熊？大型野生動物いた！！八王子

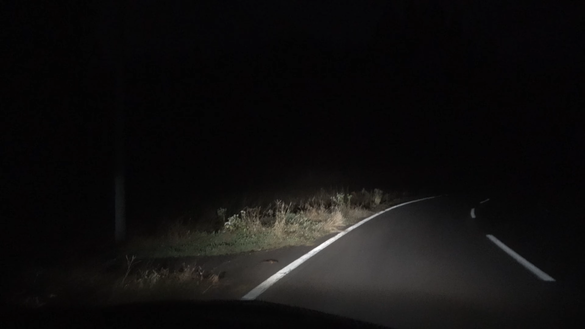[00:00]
隠れた。 うん、 なんかいた。 クマかもな。 うん、 クマの縄張りかや。
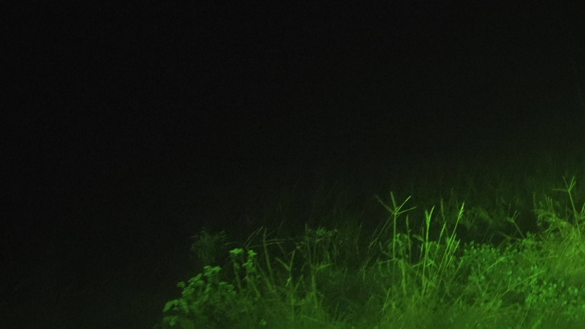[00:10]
さっきからすごいもの、クマのクソや跡。 うん、 逃げたかな。 隠れてると。